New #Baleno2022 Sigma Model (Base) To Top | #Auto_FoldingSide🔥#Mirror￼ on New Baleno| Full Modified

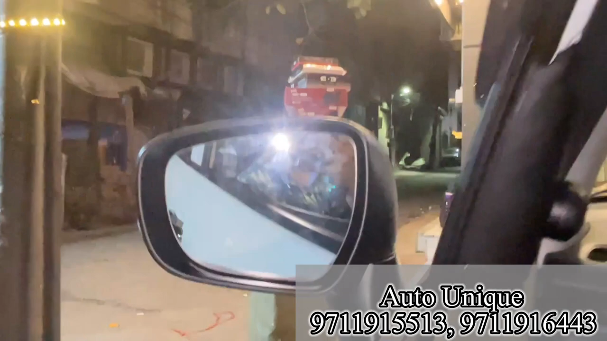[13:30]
क्या देखो अपने आप अटोमैटिक नीचे जा रहा है उपर करना वाइं उपर करना कि यह देखो यह भी फर्स्ट इंडिया लगा है जैसे आपको मैं अच्छे से दिखा रहा हूं बता रहा हूं हर एक चीजे तो माई अल्टीमेट ती लेवल का का मुआ है इसके बाद